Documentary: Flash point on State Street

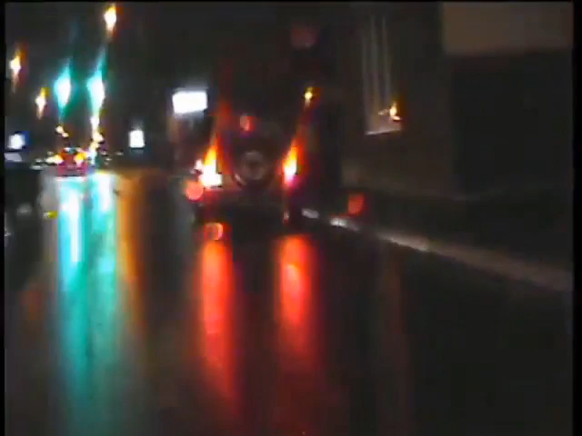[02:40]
He's fleeing the scene. He turns back into a phone call, Joe, and he's eastbound.
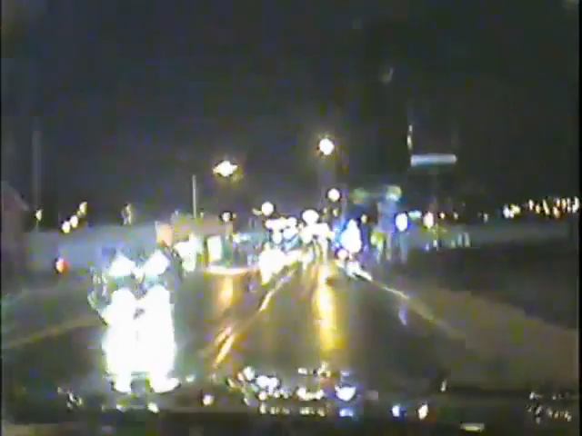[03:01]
West 8, kind of like average speed. That's 7 miles. Average speed down State Street.